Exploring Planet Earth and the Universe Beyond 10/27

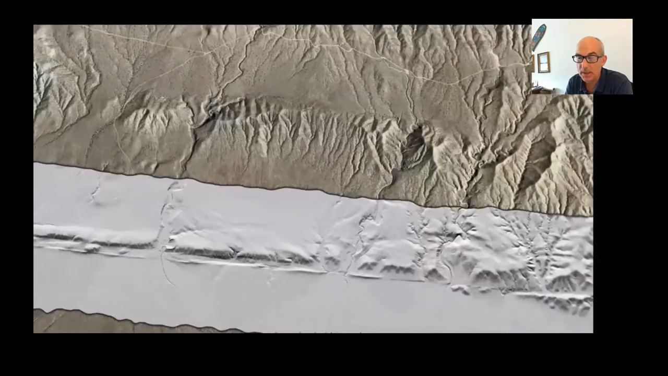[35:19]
along this really major fault of california and here we're
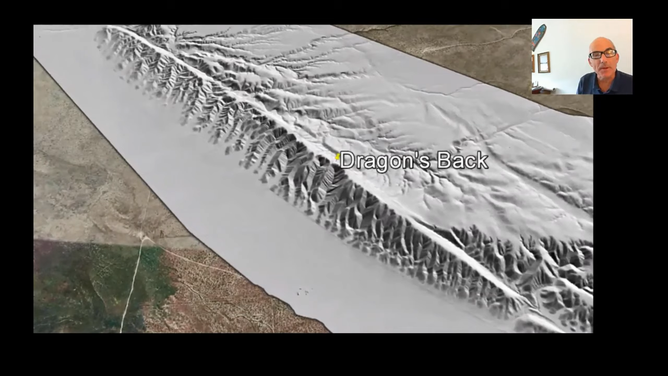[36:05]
phd work so always kind of close to my heart moving on here's another really interesting project we've worked on this is a point cloud that was rendered in the browser and it uh shows us the the topography this is about a kilometer in scale over a volcano in northern mexico just south of the u.s mexico border it's called the tecolote volcano and i've been working with professor amanda clark to understand what's going on here you see this really
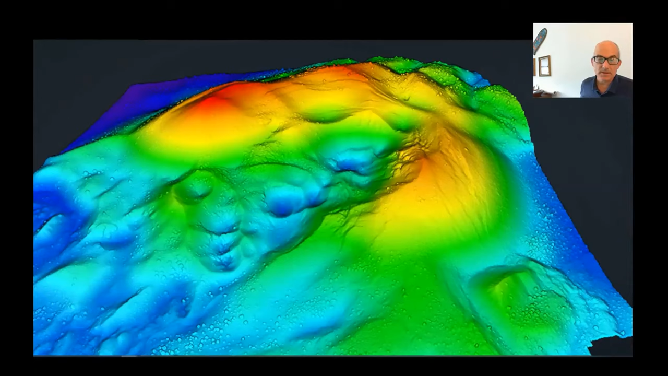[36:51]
interesting uh fractures that are sort of concentric around these vents in the middle here so this was produced from a drone and this and the prior data are available on the open topography project which is a
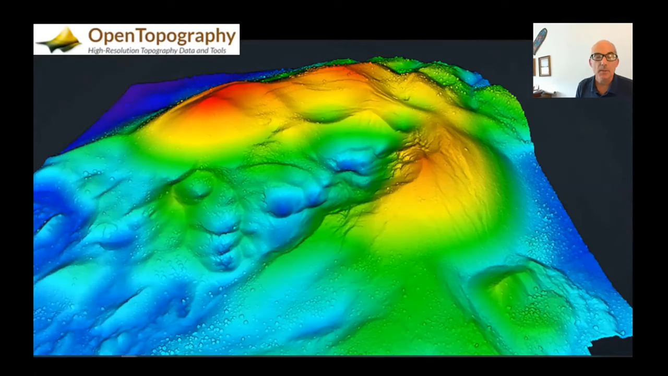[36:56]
major data sharing project for topographic data that i help lead and